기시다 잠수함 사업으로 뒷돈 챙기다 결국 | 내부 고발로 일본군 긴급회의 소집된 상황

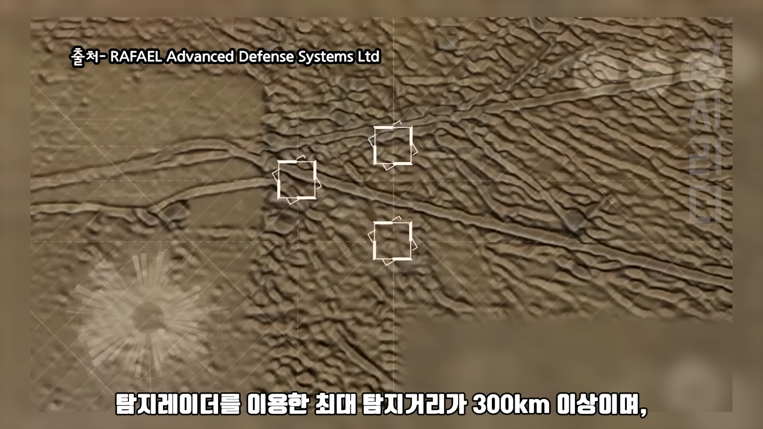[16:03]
곧 배치될 엘셈 기본형의 경우 탐지 레이더를 이용한 최대 탐지 거리가 300km 이상이며 최대 마하 8.8의 목표를 파괴할 수 있습니다.